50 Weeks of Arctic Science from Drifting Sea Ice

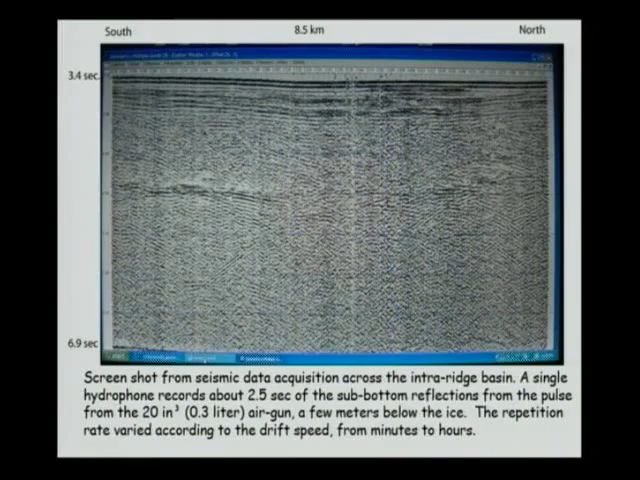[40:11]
Here's a screenshot from the seismic data acquisition system. And you can see the kind of penetration they're getting. I'm comparing this with a multi-channel streamer that was done by the Polarstern up probably within 300 kilometers of them. We have the same thing down here, which is recorded digitally. And it's probably a little bit better than
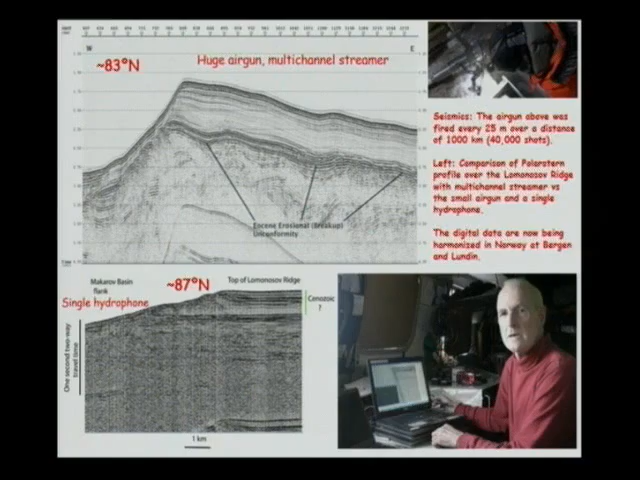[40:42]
the multi-channel is probably a little bit better, and you can certainly get velocities from that. But it certainly is not bad.